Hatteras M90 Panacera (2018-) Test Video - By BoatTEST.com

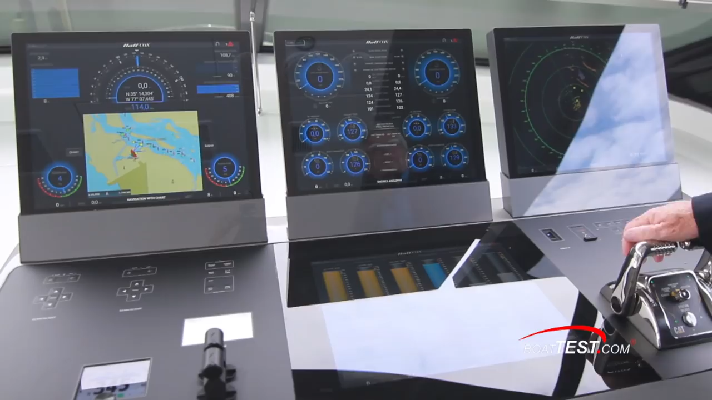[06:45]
Touching HATCON is basically your home page.
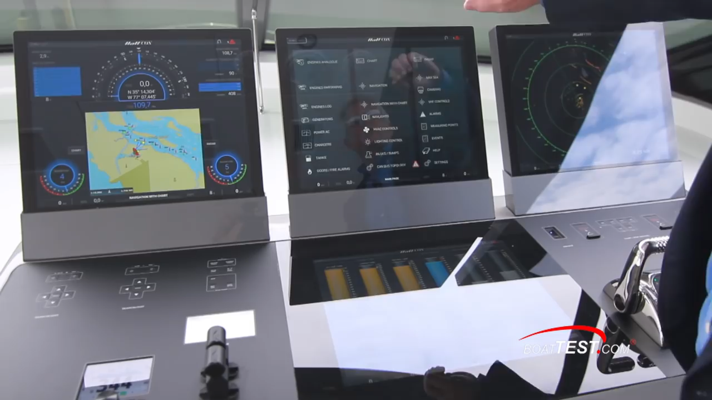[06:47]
And we can come up with anything that we want to display on these pages to get to any kind of information we want.
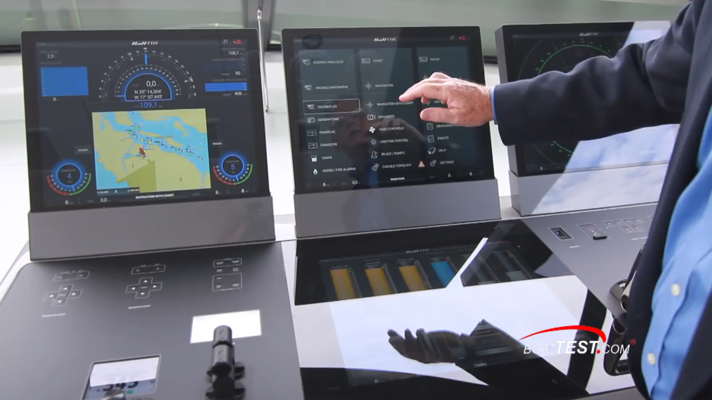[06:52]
And we can control everything on the boat.
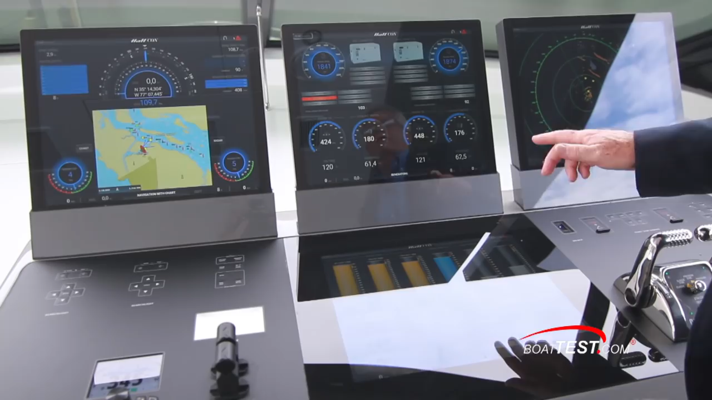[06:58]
And when I say everything I mean literally everything from the lights to the air conditioning to the pumps to the fuel tanks.
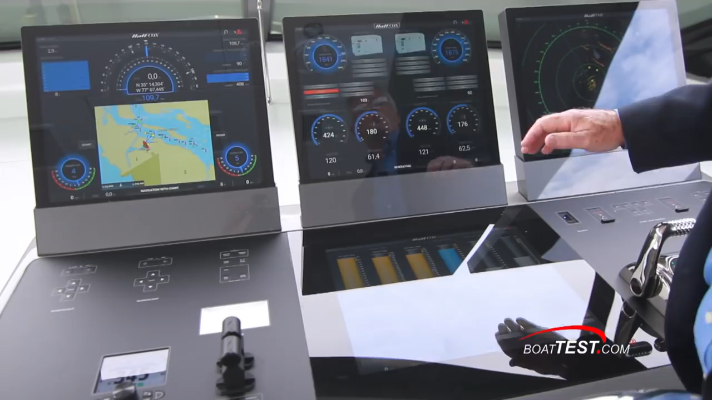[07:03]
We can also change anything we want and put it on any display we want just by clicking and dragging so that it comes up however we want.
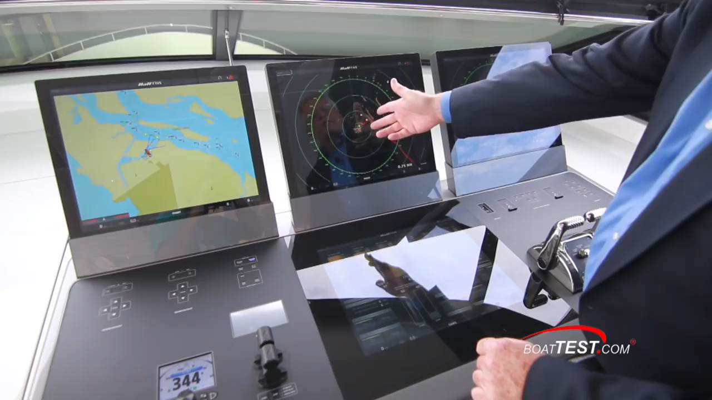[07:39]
If I were to put say the radar on here notice that I can also move it around. I like having things off centered because I'm more concerned with what's in front of me. I can also pinch to zoom,